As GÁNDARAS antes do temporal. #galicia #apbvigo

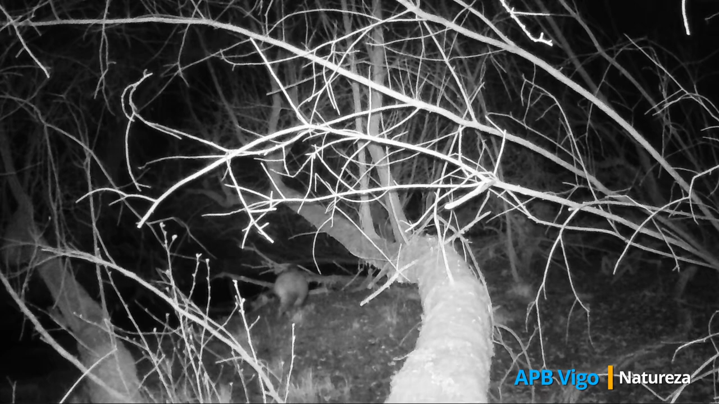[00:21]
A raposa segue a súa percura de ratos e os porcos bravos van en procesión de bañeira en bañeira, removendo todo o que atopan no seu camiño.